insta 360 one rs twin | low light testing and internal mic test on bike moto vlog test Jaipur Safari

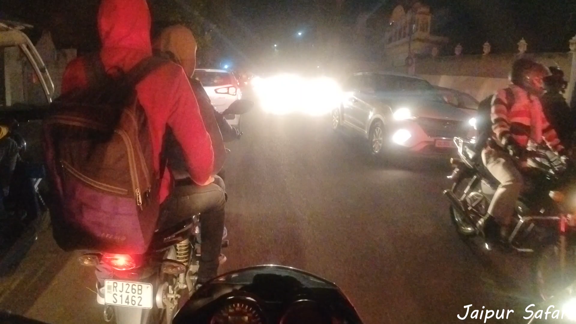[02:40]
नियति हमेशा साथ चलती है, इससे यह सिद्ध होता है आप कितना भी किसी चीज़ से बचने के लिए कोशिश करो वो आपके पीछे आई जाती है।
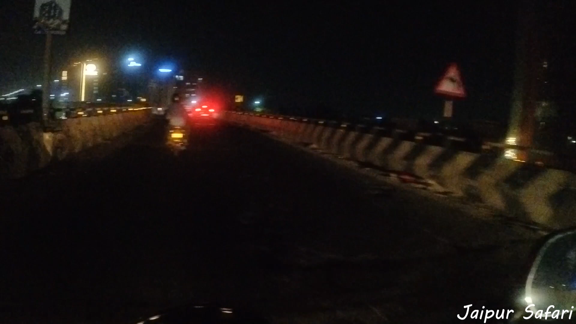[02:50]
गाइस ये हम एलिवेटेड रोड पे चढ़ गए हैं, यहाँ से आते हैं जयपुर के सी नज़ारे। नीचे देखो लाल लाल ट्रैफिक, ऊपर बड़ी बड़ी खूबसूरत सी बिल्डिंग है। दिस बिल्डिंग इज मस्त नंबर। यहाँ पर एलिवेटेड रोड खत्म होती हुई स्टार्ट हो जाती है यहाँ से।
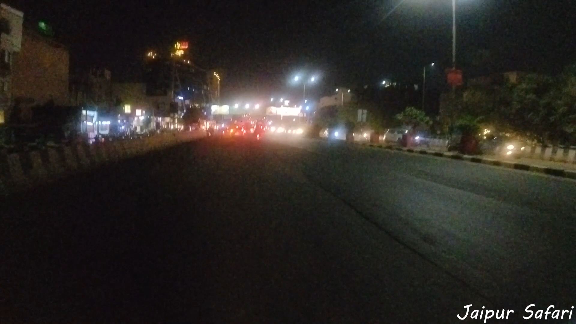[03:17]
यहाँ पर मुझे भयंकर ट्रैफिक दिखता हुआ लग
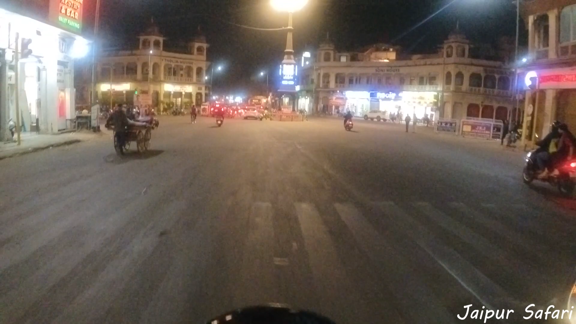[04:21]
और ये खुली खुली रोड, मस्त मस्त रोड, और ये हल्का सा ट्रैफिक, और ये सीखते चल रही है।